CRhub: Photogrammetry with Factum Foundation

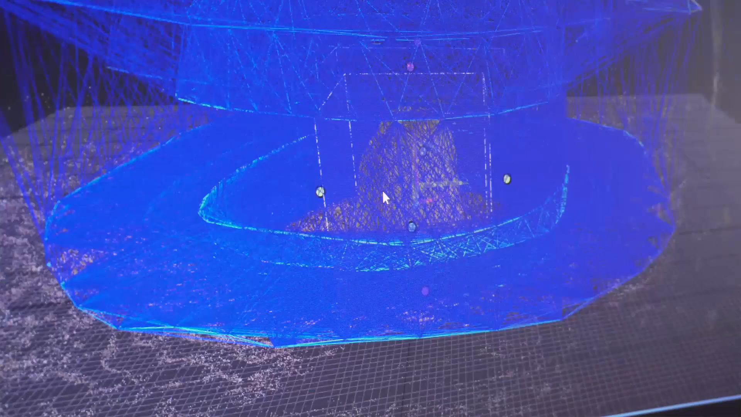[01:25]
Reality capture also enables us to create excellent digital surface maps.
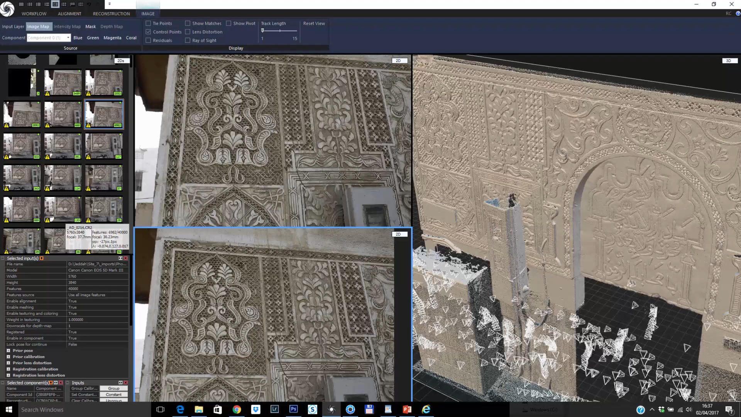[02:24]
accurately that we had recorded the facades of the buildings.